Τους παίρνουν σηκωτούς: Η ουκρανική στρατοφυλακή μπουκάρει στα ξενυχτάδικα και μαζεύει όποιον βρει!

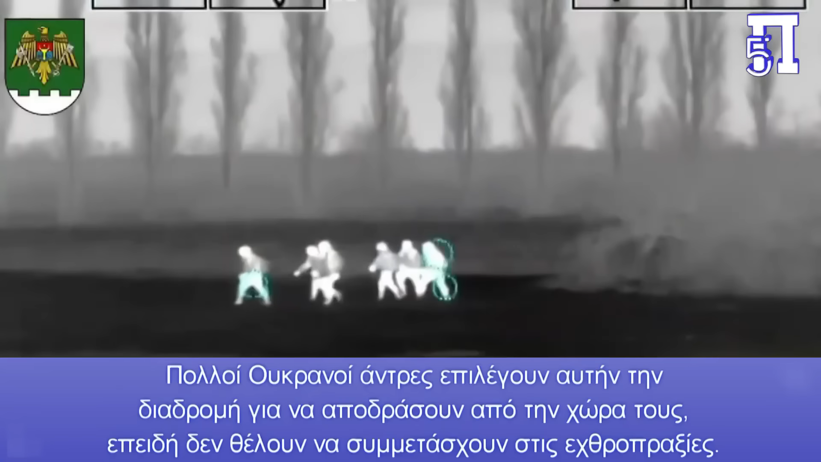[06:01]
Πολλοί Ουκρανοί άντρες επιλέγουν αυτή τη διαδρομή για να αποδράσουν από τη χώρα τους, επειδή δεν θέλουν να συμμετάσχουν στις εχθροπραξίες.